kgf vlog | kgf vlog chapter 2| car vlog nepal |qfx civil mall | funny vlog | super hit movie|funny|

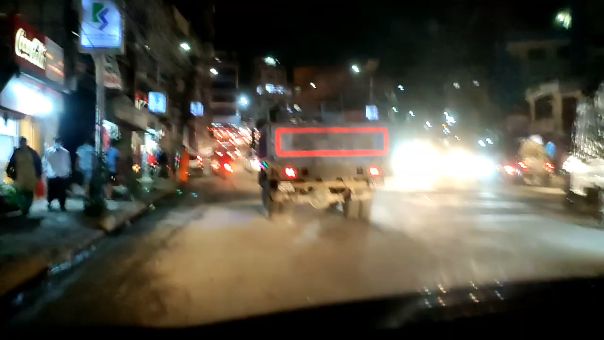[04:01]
रातिको नाइट भ्यू हेरौँ है. सोरखुट्टेको जतिखेर नि यस्तै हो अरे. राति पनि यस्तै हो, दिउँसो पनि यस्तै हो अरे. ट्राफिक पनि यस्तै हो.
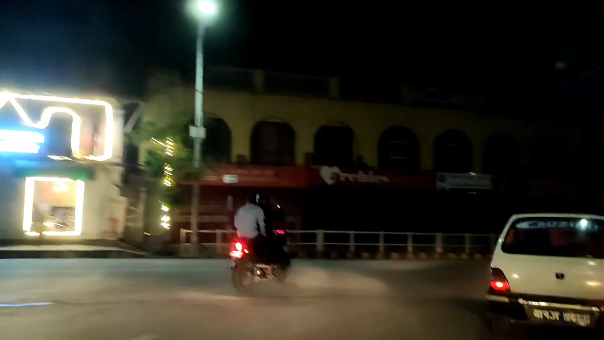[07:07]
अहिले चाहिँ यो जमलको यता होइन यो मस्जिद आयो मस्जिद यहाँ घन्टाघर
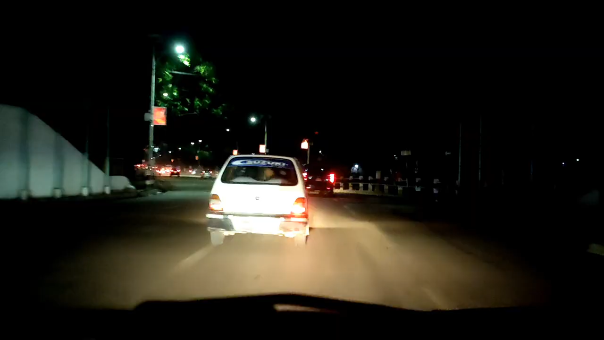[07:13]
आमा उता रातो बत्ती बोलेको हेर न ऊ पर हेर कति धेरै गाडी थियो कि राति पनि तर यति चाहिँ खाली रहेछ हामी आउँला भनेर बाटो पुरै खाली गरिदिएछ
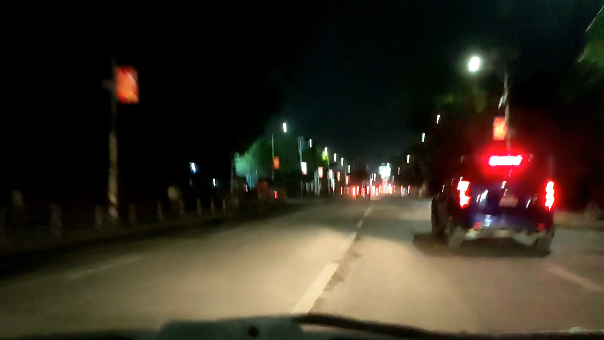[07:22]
सही बाटो है राति हिँड्न चाहिँ बवाल हुने रहेछ क्या किन आउँदै रह आज लोड सेडिङ उता त पुरै चेकिङ रहेछ नि त ल
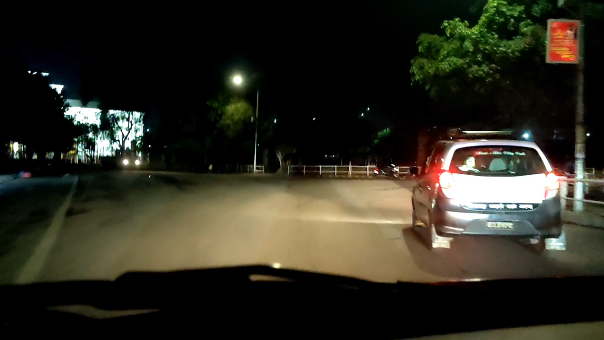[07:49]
आर्मी क्वार्टर भनौँ न यो चाहिँ सहिद गेट है म तिपाले हुन्छु नि यहाँ अलिक कस्तो गालो आउँछु कि सहिद गेट आइपुग्यो हो यता होइन नि अब मैले भन्दै थिएँ कि एक राउन्ड हान्नु पऱ्यो होइन ए यताबाट यता निकाल
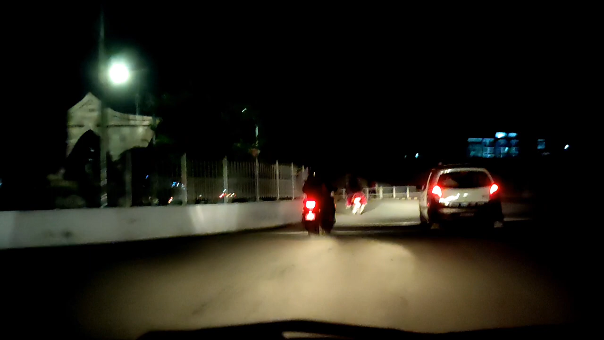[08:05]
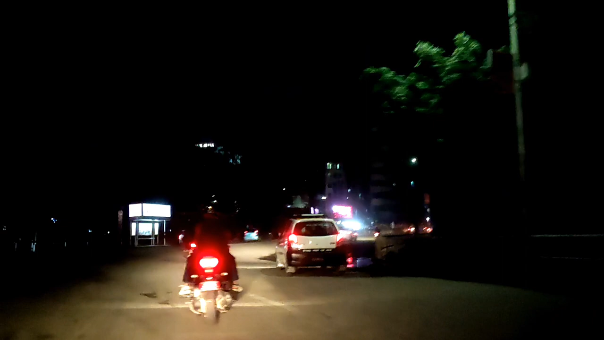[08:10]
टाइममा उतापट्टि हो कि ऊ सिभिल मल देख्यो नि ऊ सिभिल मल धन्न धन्न अलिकतिले हो यही हो यही हो यही साइलेन्ट देऊ न यही त हो नि